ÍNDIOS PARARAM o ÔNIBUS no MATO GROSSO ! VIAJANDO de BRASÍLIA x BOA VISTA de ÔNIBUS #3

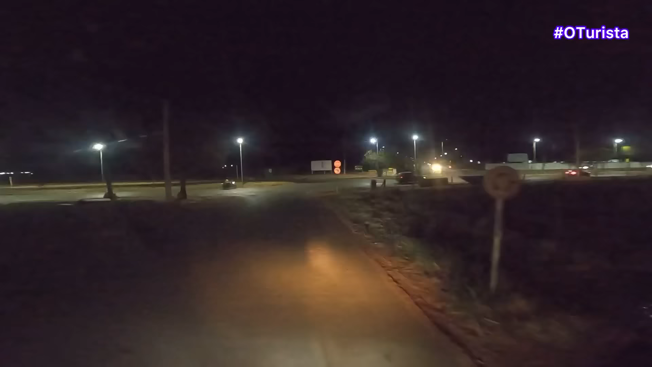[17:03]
Dá uma volta muito grande pela rodovia federal, então vai pela rodovia estadual. Eu tava aí com fome, vou chegar aí.
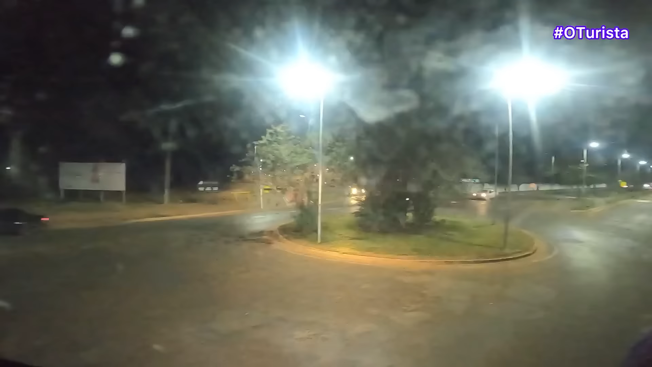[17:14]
Mas aparentemente a rodovia parece que é boa. Vem passando terra indígena assim.